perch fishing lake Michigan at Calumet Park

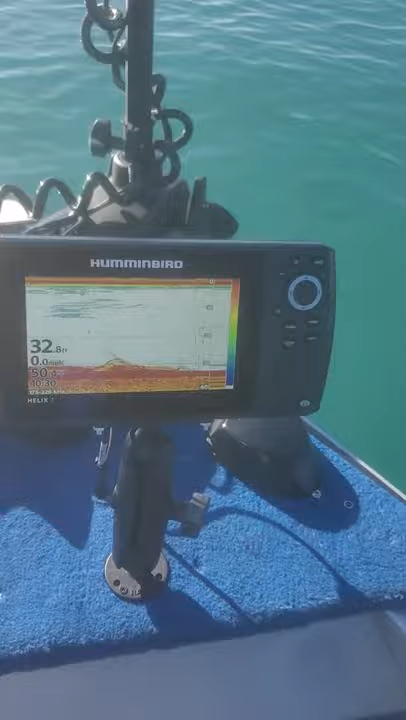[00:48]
On screen: depth 32.8 ft
You can see them down here, right there. It's a big school right there. There's the water temperature.
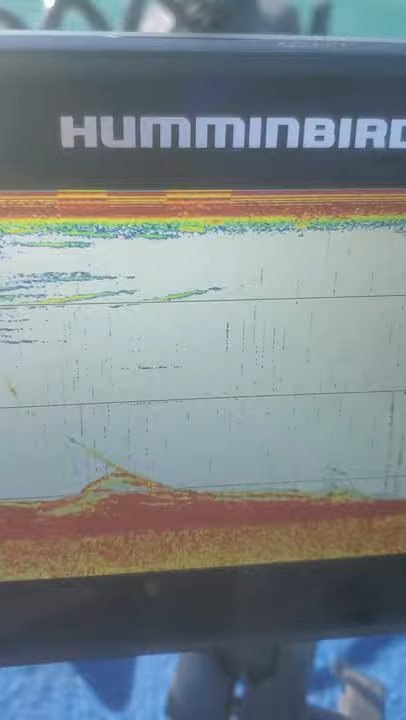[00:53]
There's the perch right there. Coming right up to the bottom there. There we go.
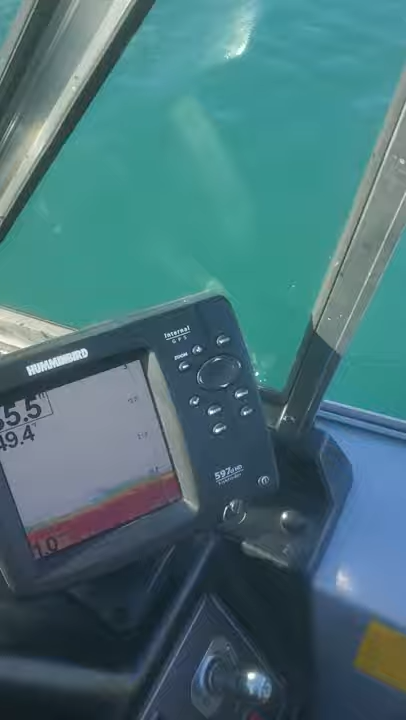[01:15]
Like I said, here they are, just popping off the bottom. That's all perch down there. Said right at the mouth, beautiful day today. Perfect.